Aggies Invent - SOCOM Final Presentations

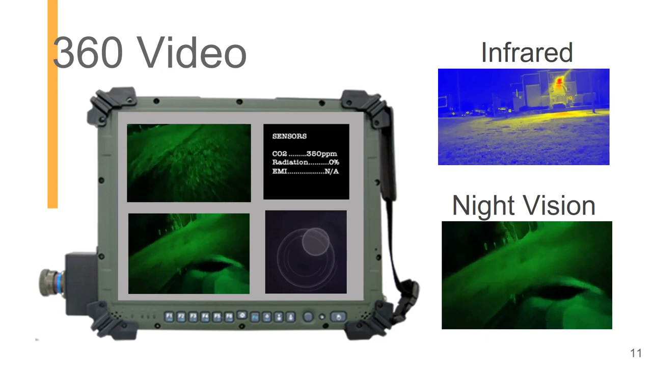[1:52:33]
Therefore, we will have both infrared and night vision spectrums on these goggles.